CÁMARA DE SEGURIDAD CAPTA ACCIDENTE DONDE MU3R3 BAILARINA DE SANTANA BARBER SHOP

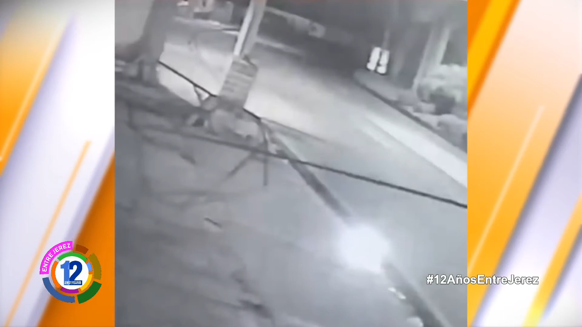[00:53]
Mírenlo ahí, señores. Allá arriba, miren cómo viene el vehículo a toda velocidad. Impacta dos veces.